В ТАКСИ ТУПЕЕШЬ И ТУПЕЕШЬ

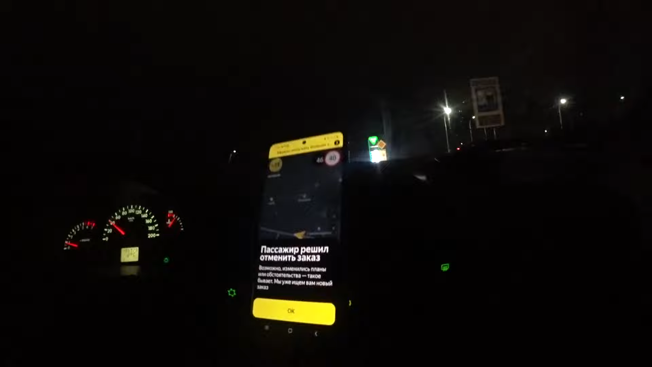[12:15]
О! Дело отменило заказ, слава богу. Ну, там что-то гришники впереди. Лит дует.
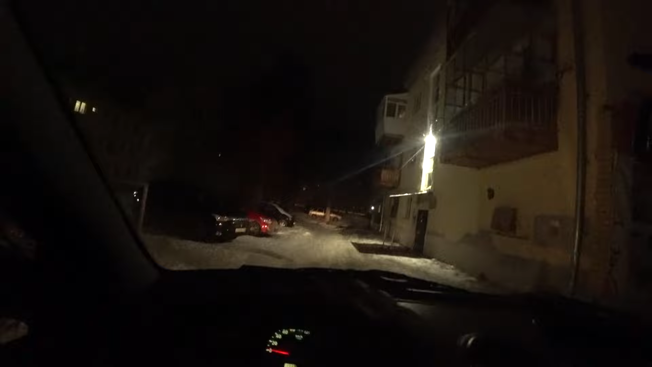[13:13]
Что ты там машет? Кто там пьяный что-то? Paslie. Раз не залезли.